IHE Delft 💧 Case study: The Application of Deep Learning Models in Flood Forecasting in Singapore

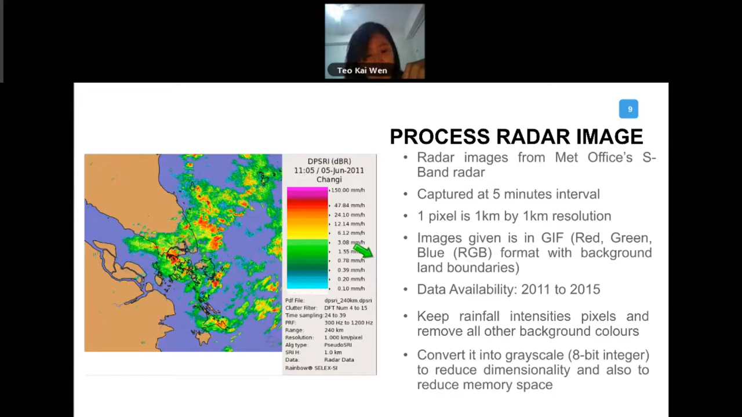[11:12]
And what we wanted to do is to keep the rainfall intensities and the pixels. We want to remove all other background colors. This is not important to us, and we wanted to convert it to grayscale image. This is to reduce the memory space. Okay, so this is what we do. We pick out what is relevant to us, and then from there we convert it to the grayscale image,
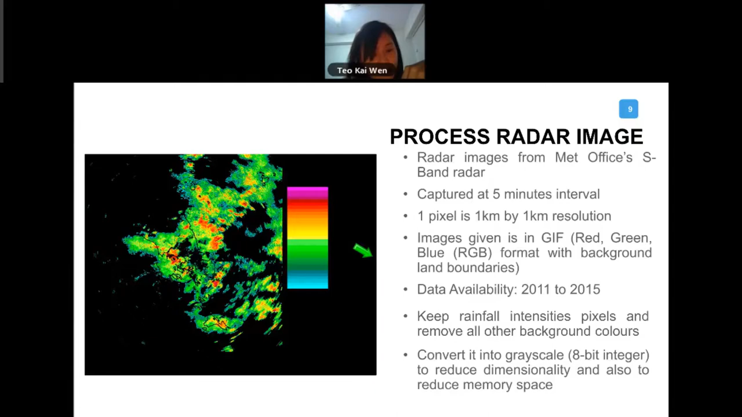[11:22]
something like that. And then we trim it.